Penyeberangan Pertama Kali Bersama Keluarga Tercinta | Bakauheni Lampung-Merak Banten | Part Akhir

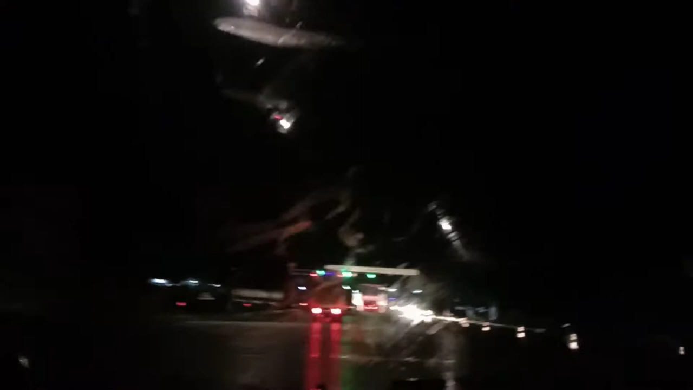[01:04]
Kita mau keluar tol dan mau masuk ke pelabuhan Bekahuni.
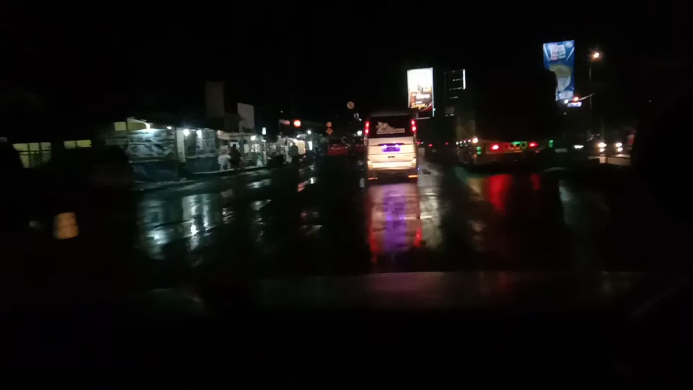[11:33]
Gerbang tol Merak Banten menuju Jakarta.
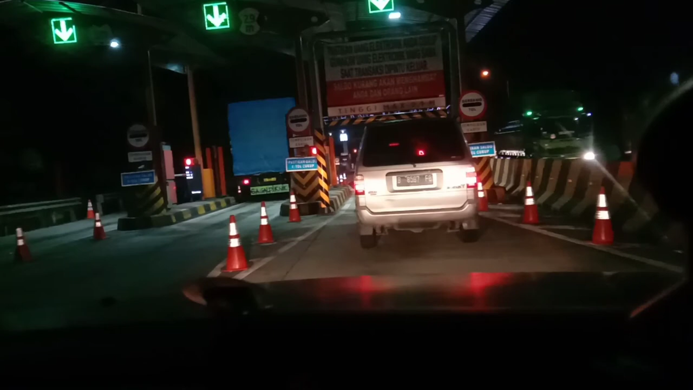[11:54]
Untuk otak kecil begini melihat sini. Iya. Di situ truk. Iya, truk. Itu mobil lain di situ. Enggak apa-apa. Kalau pengen cepat bisa sampai. Iya.